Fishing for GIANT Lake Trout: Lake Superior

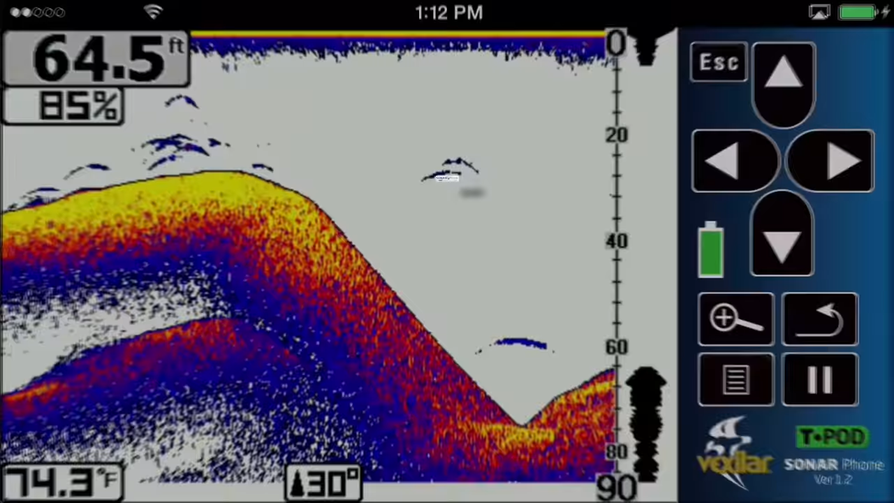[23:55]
On screen: depth 64.5 ft, water 74.3°F
Sonar Phone by Vexilar, the world's first smart device sonar.
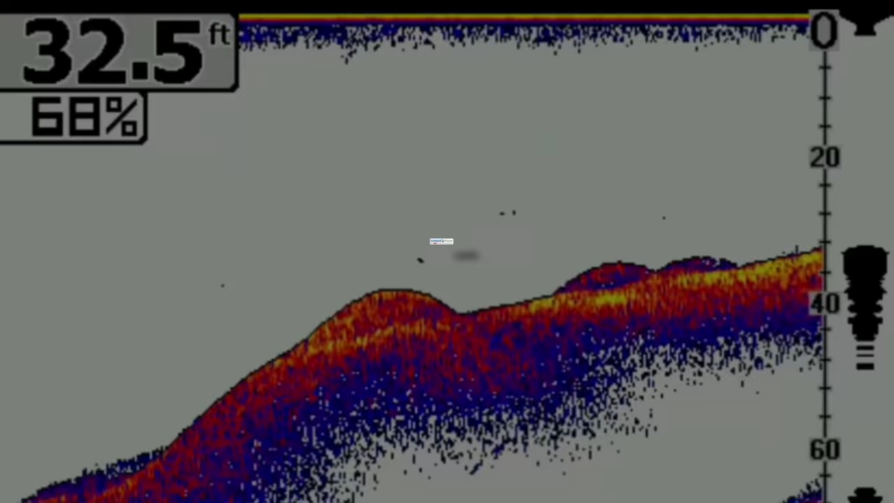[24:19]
On screen: depth 32.5 ft
That's the Sonar Phone by Vexilar.